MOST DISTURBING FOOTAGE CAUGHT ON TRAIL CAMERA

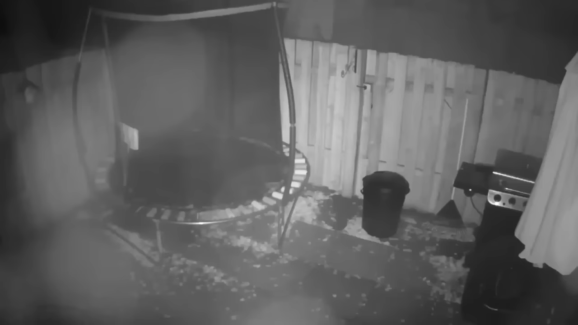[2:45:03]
but they'd never been able to know what was causing it, so they installed a camera there. It was all peaceful and quiet at first as nothing suspicious happened, but as some time passed, we saw a creepy head popping out of the fence. We see it once, then we see it twice. Was it just a dog, or was it something which had remained hidden from us since forever?
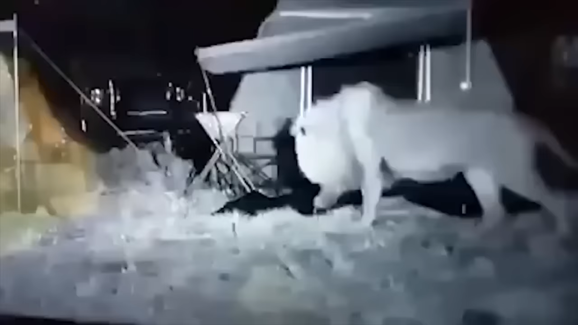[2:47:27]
a big male lion and two lionesses might pay you a visit.
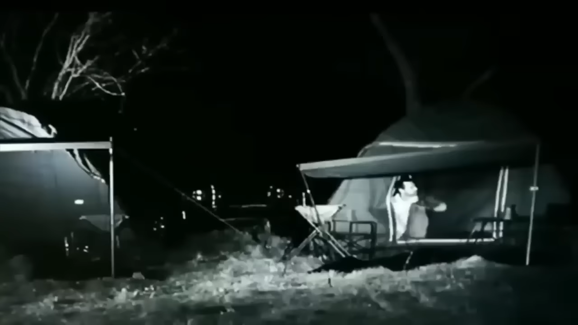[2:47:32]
The man was sleeping soundly in his tent when all of a sudden this happened.
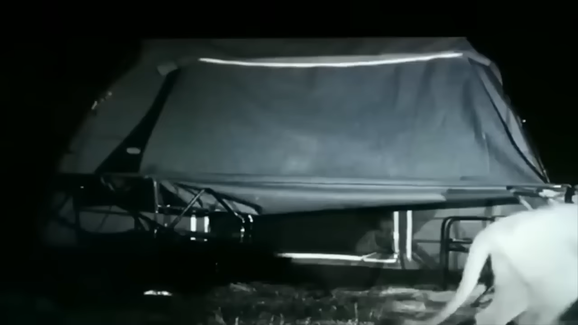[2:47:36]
Luckily, he stayed put and didn't try to run away.
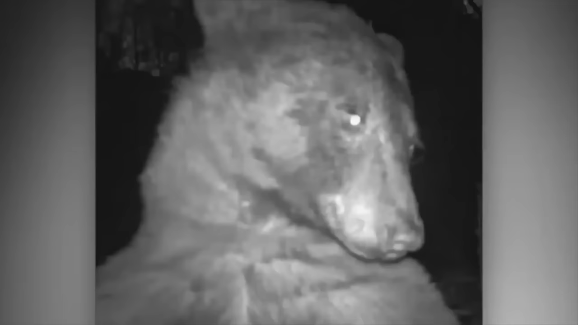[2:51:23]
The story goes that this curious creature found a camera with a motion sensor and decided to go wild with it. The outcome? More than 400 snapshots of the bear posing in all kinds of ways,
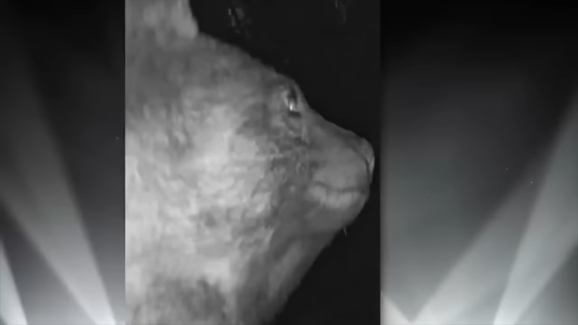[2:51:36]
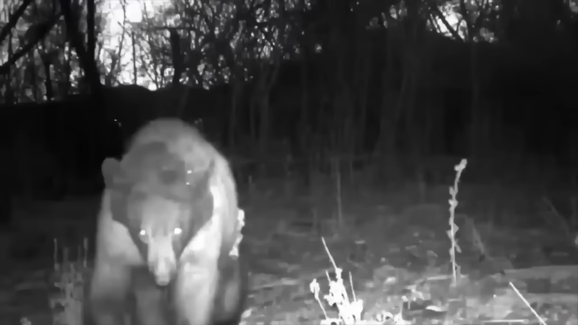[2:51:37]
giving his best sultry gaze and even making some goofy faces.
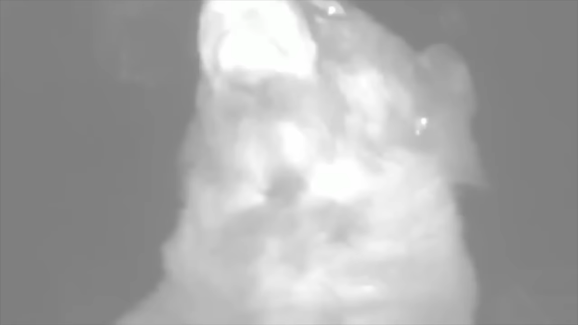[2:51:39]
This bear wasn't going to quit until it got every picture just right for social media.
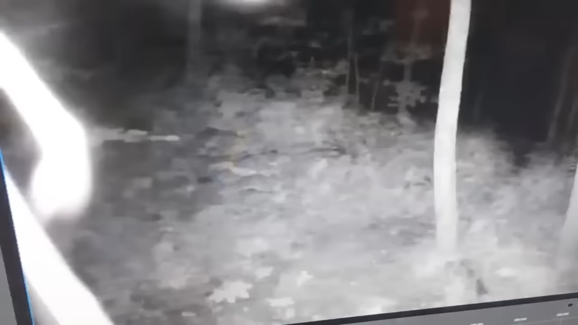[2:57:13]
Now, was it just a tiny spider looking so big due to being close to the trail cam, or was it a really massive spider lurking in the depths of the woods?
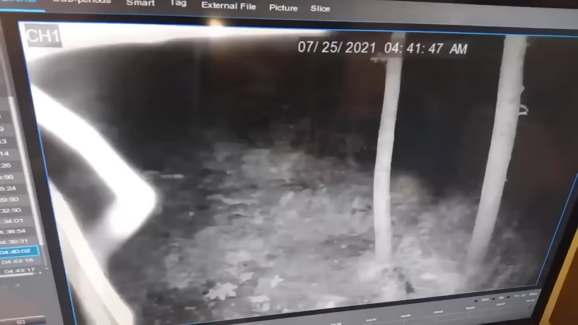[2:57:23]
It's up to you what you think, but if you ask me, I'm never going into those woods with such long-legged creatures crawling everywhere.
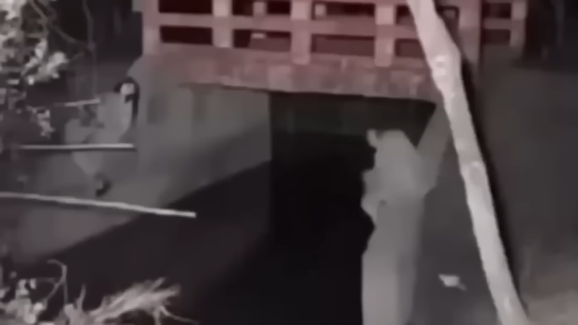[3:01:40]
One which shows a ghost attempting to hide from something, and to do that he jumps into the water.
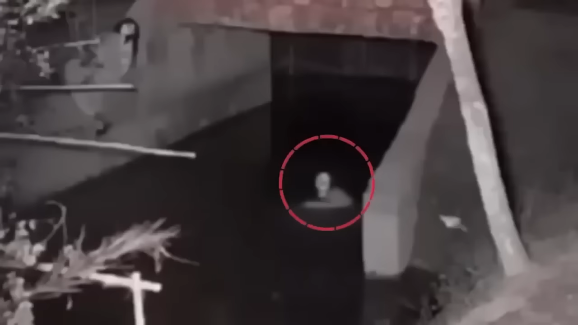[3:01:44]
This whole thing was recorded on a trail cam set nearby to look for animals. The next clip shows an alien-like figure peeking from behind the tree.